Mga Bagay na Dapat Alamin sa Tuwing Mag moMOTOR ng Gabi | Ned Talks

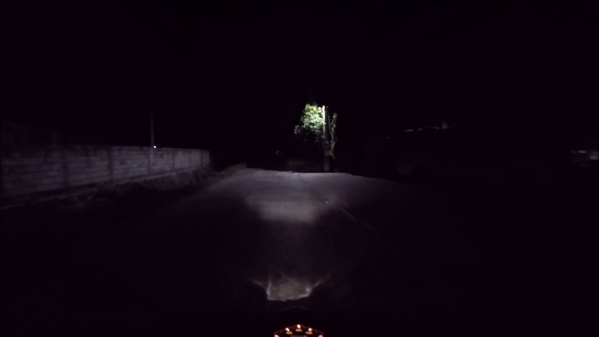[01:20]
kasi yun lang naman yung source of light na meron tayo kapag sobrang dilim ng isang lugar So habang dumidepende tayo sa headlight natin, dapat mas daan-dahan ng patakbo Kasi
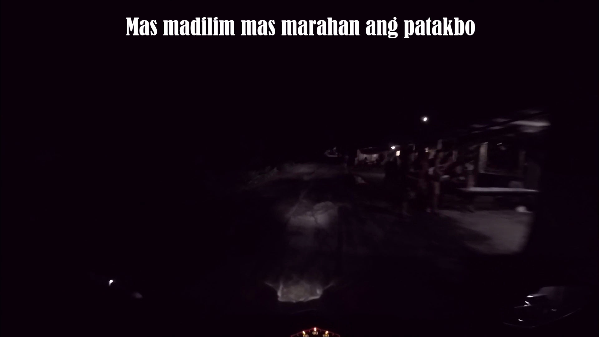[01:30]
gusto mong mag-iwan kahit papano ng space para makapag-preno ka kung sakaling halimbawa dito may tumawid na pusa O may lubak, diba?
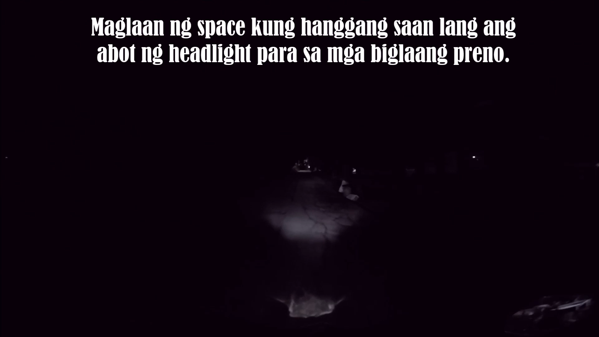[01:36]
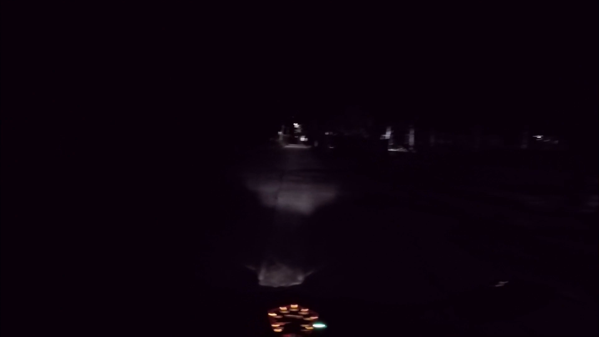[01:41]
Kung hanggang saan lang habot ng headlight mo, make sure na meron kang sapat na distance para makapag-preno in case of emergency So yun yung unang-unan yung tatandaan kapag nagdadrive kayo ng gabi Alright,
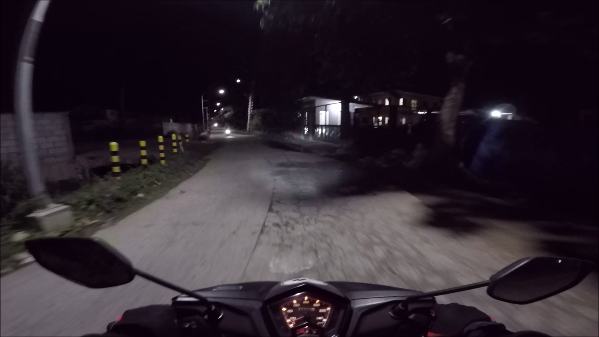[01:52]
always drive slowly at dumipende sa kakayanan ng headlight Kasi ang mga hindi alam ng karamihan ng mga baguan sa mga nagmumotor Yung mga stock na ilaw ng mga motor, lalo na kung wala pa kayo may no-modify dyan Is medyo malabo, kagaya na ito sa akin, malabo Basag-basag pa, sabog-sabog pa yung pagkakailaw niya Naranasan ko na rin dati yung mga lumang motor ko, no? Medyo mahirap talaga yung headlight So yun yung unan ninyong i-coconsider yung headlights Speaking of headlights, meron tayong mga tinatawag na auxiliary lights
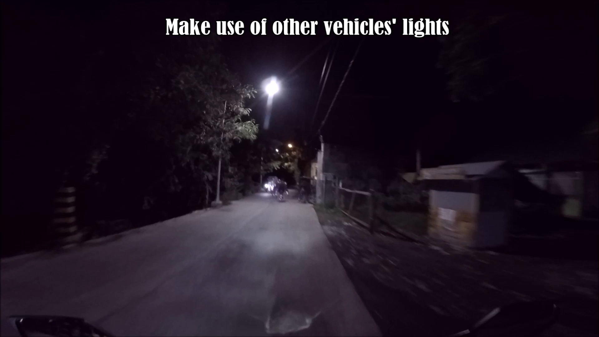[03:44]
Pwede nyo rin gamitin yung ilaw Na nagmumula sa nasa harapan ninyong sasakyan Kung halimbawa, ayan, tricycle o kaya may kotse sa unahan ko Pwede nyo siyang gamitin ilaw Para makita ninyo yung mas malayong
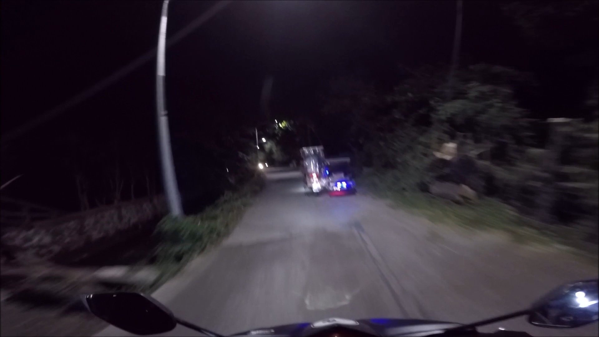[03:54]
Kaysa sa naaabot ng headlight ninyo Kasi minsan may mga mas malalakas talagang sasakyan na ilaw Pwede nyo yung gamitin At pwede rin kayong tumingin sa taillight ng nasa unahan ninyo Para makita ninyo kung may lubak ba
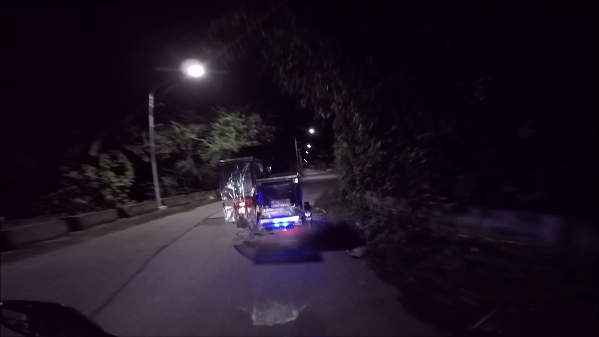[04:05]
Okay, kung mahita nyo sila Kung pumapreno ba yan Magta-turn left, turn right Kung sobrang dilim talaga ng lugar Pwede nyo silang gamitin as a pattern Yung iba pang sasakyan na makikita ninyo Kung kayo lang, talagang sariling ilaw nyo lang yung inyong aasahan Kaya huwag mo masyado mabilis magpatakbo Isa pa sa dapat yung isang alang-alang is to check yourself Okay,
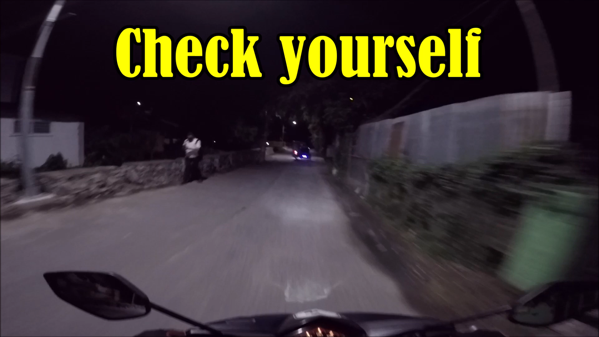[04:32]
kalimitan din kasi sa mga naaksidente Ay nasa under ng influensya ng alcohol Which is siguradong
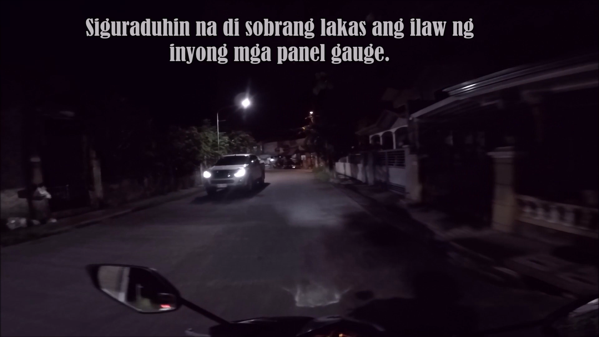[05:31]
natin Mataas ang tendency na sumunod Kung saan nyo maliwanag So,
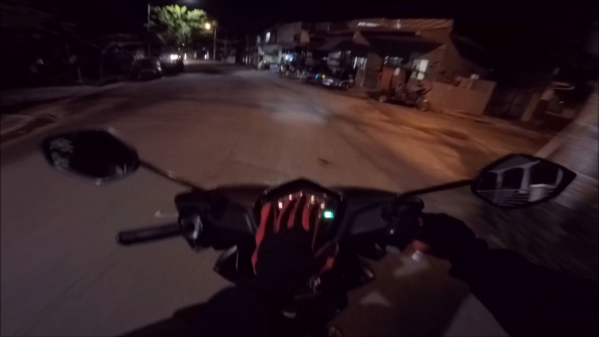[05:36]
kung napakaliwanag na itong panel gauge mo Na ganyan Mataas yung tendency na dyan Mabaling yung iyong attention o mata Imbis na nasa Daan Yung inyong Mata Yung inyong paningin Dapat nakafocus lang sa kung saan kayo pupunta So,
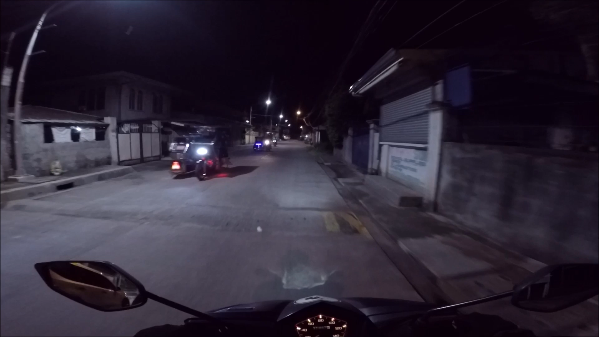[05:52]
isa yung sama dapat nyo i-consider Kapag gabi Isa sa mga common sense na lang din natin Na dapat tandaan You want to make yourself As